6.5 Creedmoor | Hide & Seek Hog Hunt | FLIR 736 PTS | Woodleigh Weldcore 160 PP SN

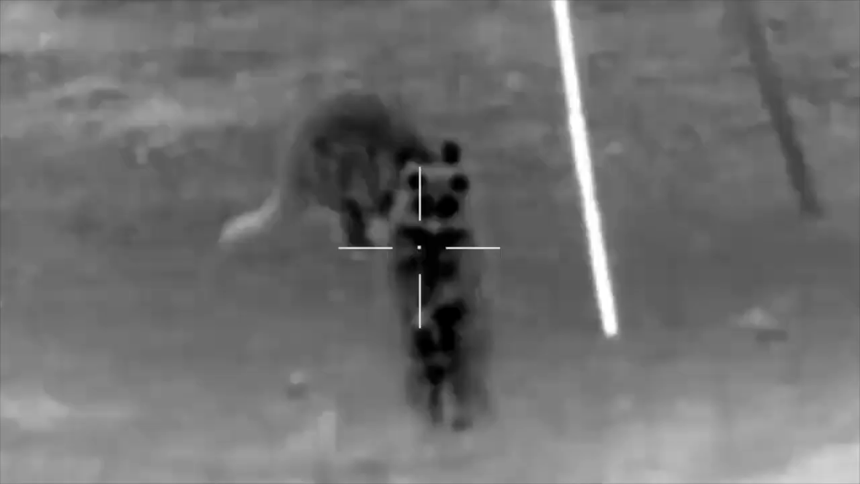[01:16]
pair of raccoons strolled in around 7 30 p.m
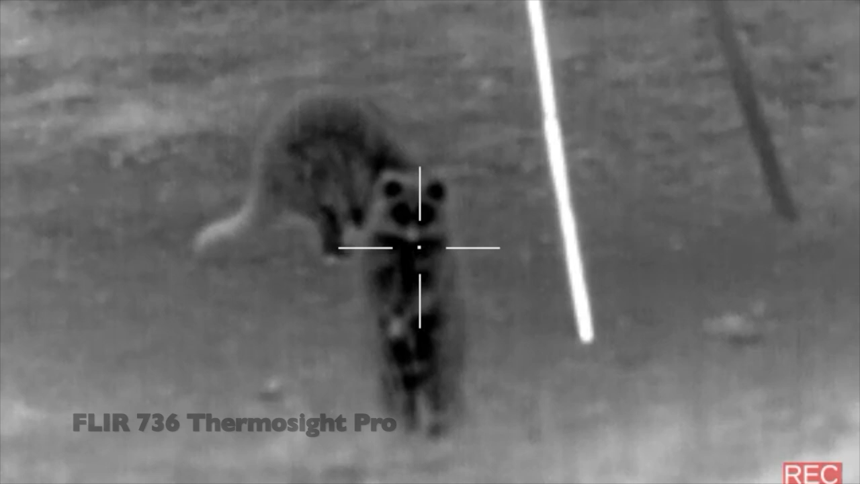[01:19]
i took this opportunity to practice lining up on a double shot 30
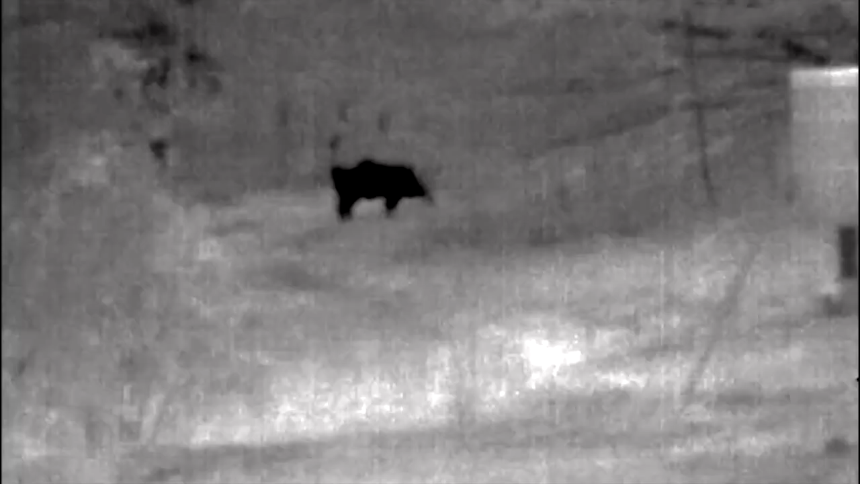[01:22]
minutes later i could hear
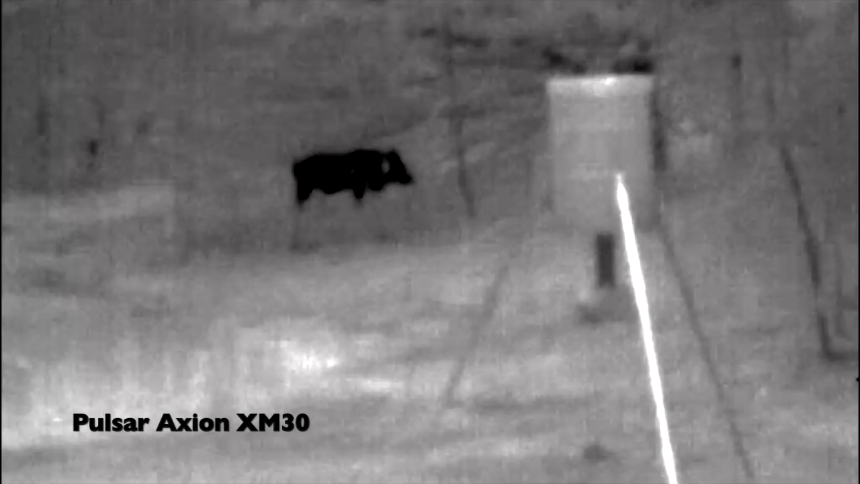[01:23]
a boar growling to my northwest he was really loud i spotted him with my pulsar axion
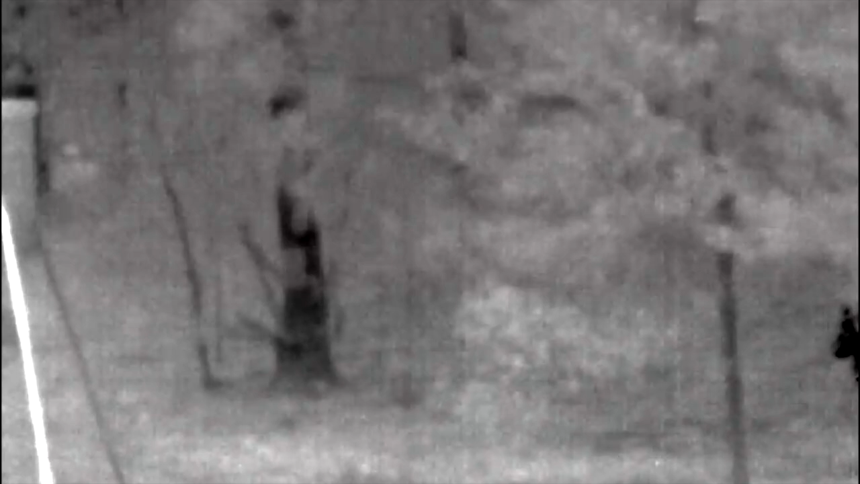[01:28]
xm 30 to about 80 yards away he stayed hidden behind these trees doing a security sniff
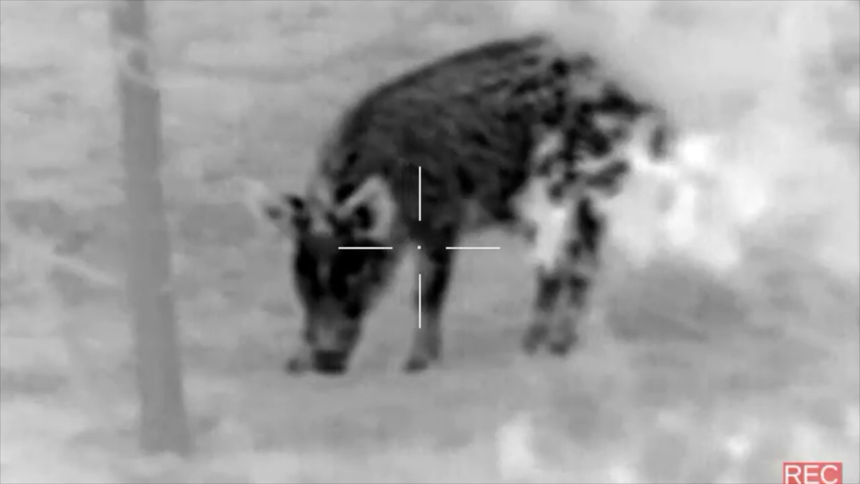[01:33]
never coming out into the open unfortunately you can't hide from thermal technology
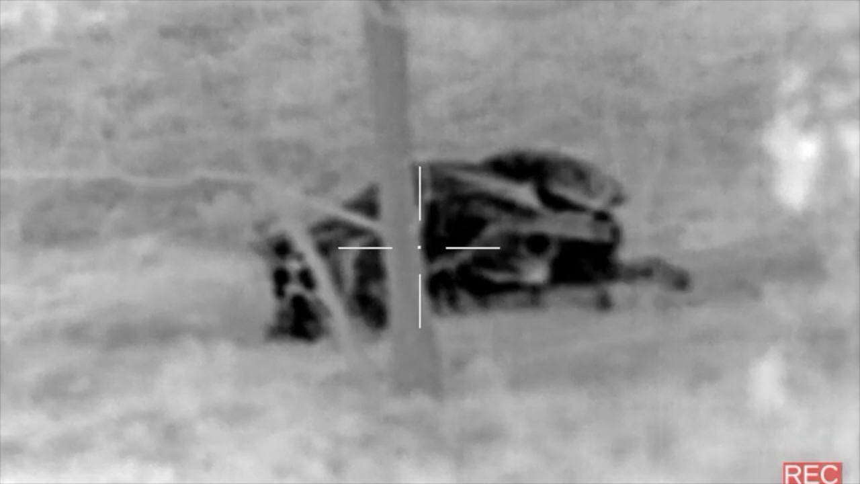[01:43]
woodley weld core
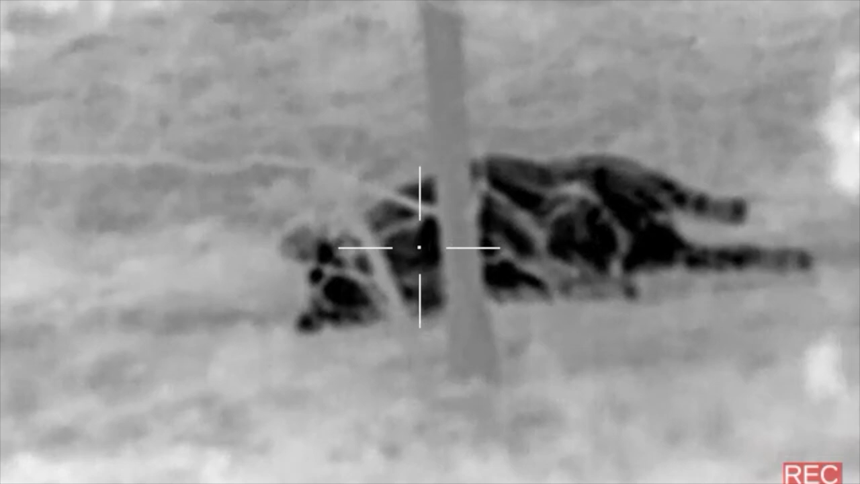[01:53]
not a double but it's a hog
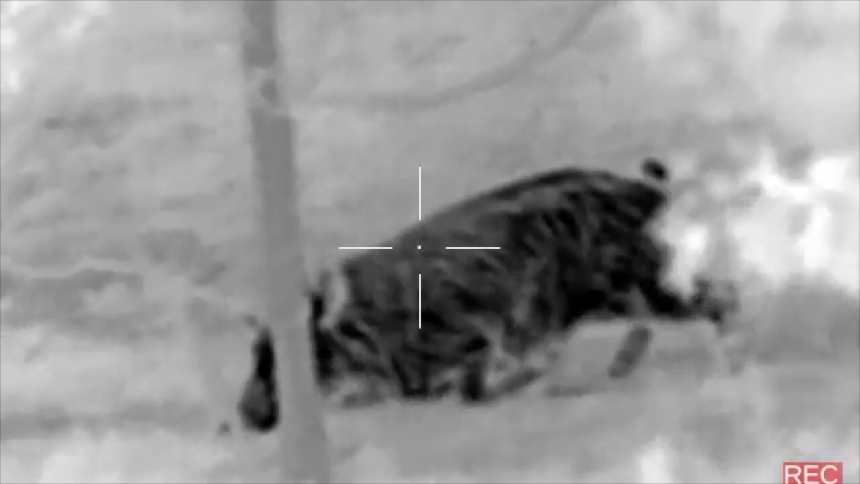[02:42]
yeah there's the exit right there if you watch the shot placement over and look where the bullet